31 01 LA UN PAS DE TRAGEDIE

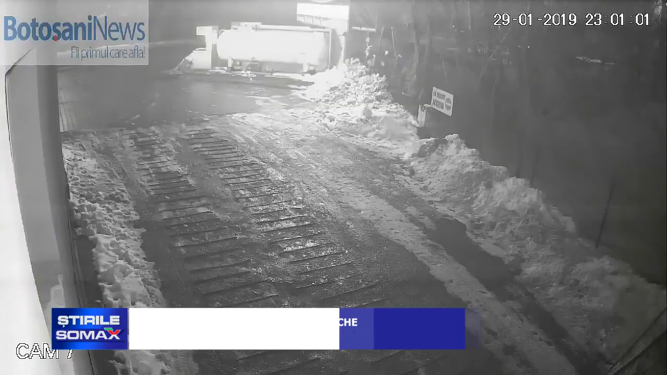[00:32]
În apropiere se afla și o cisternă plină cu combustibil, iar o singură scânteie ar fi provocat un adevărat dezastru.